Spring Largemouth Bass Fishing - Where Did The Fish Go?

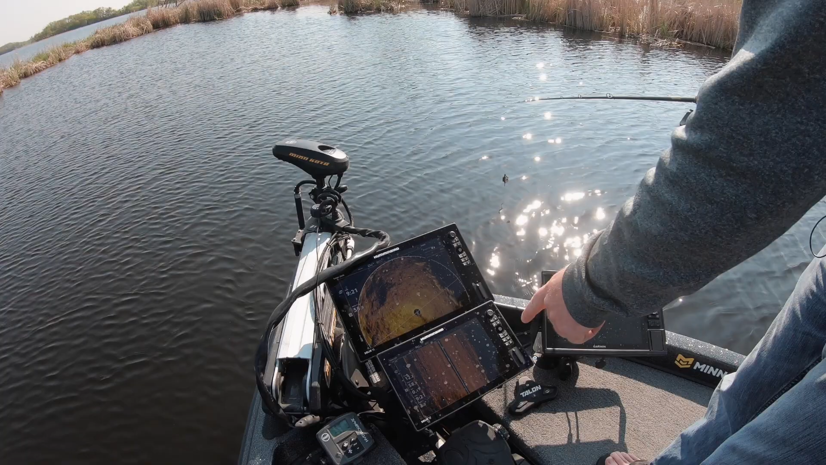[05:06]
so there's a muskrat lodge and you can see the deep trench he's got
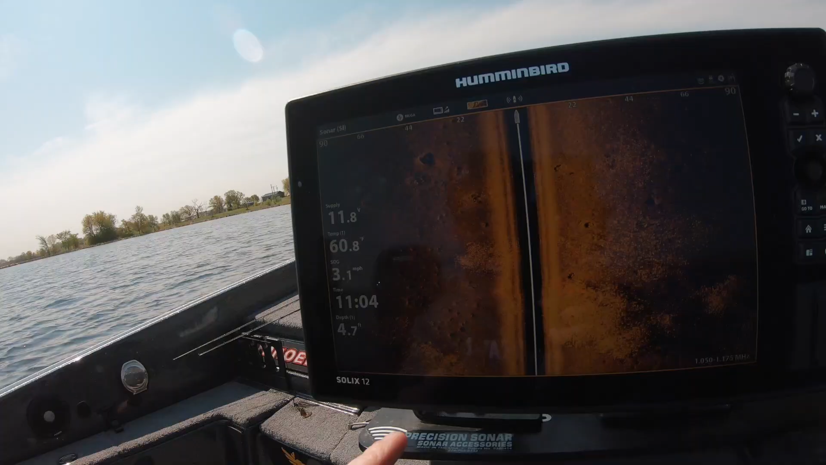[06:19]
On screen: speed 3.1 mph
okay so you can see here we're just going to cross this bay there's a bed there there's a white dot on it there's a fish on that one there's a bed there there's one
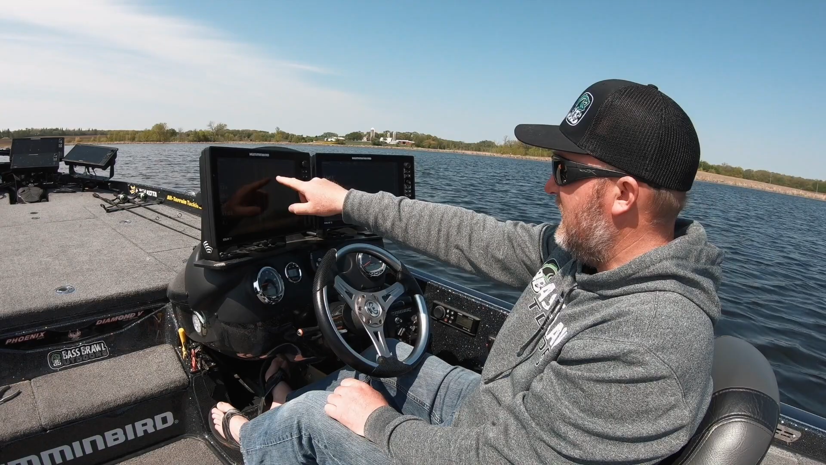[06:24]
here this is an area where I turn around and come back and fan cast the area with a swim jig and if the fish aren't active I'm going to lock down at the talons once I get that bed on the 360 so I can keep the boat dead on that cast and I can just pitch over and over and
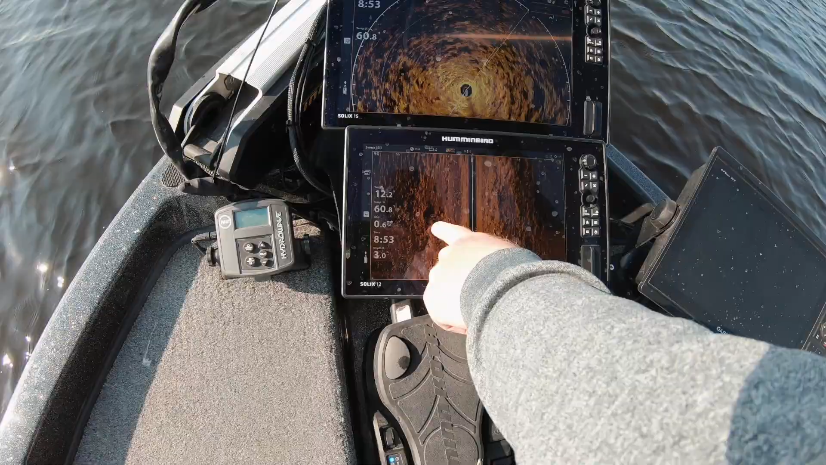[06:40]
over at the bed well in the middle of the spade is what we're looking for just big divots so I poked around on those offshore beds hoping that there's